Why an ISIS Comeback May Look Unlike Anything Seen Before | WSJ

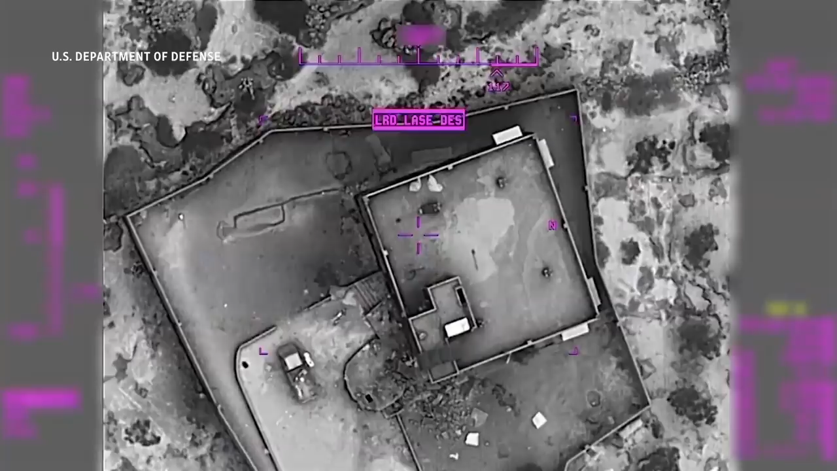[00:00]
This video released by the Pentagon shows a raid on the compound
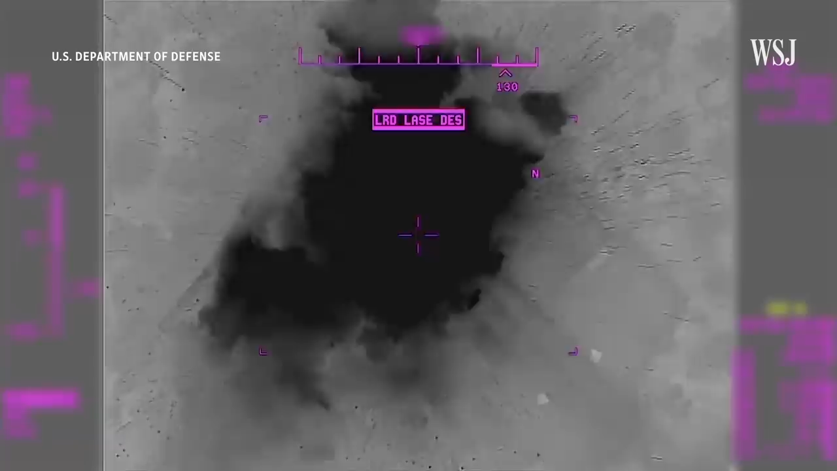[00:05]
of the Islamic State's ideological leader and founder Abu Bakr al-Baghdadi.
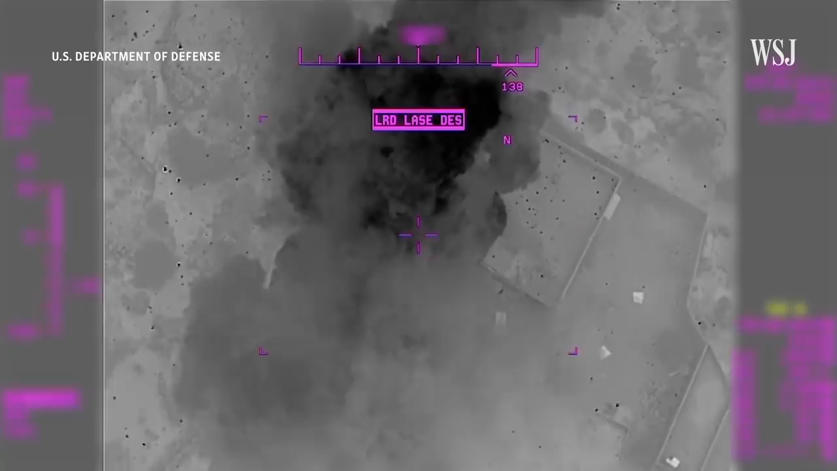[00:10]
It resulted in his death and marked one of the biggest defeats for the militant group known as ISIS.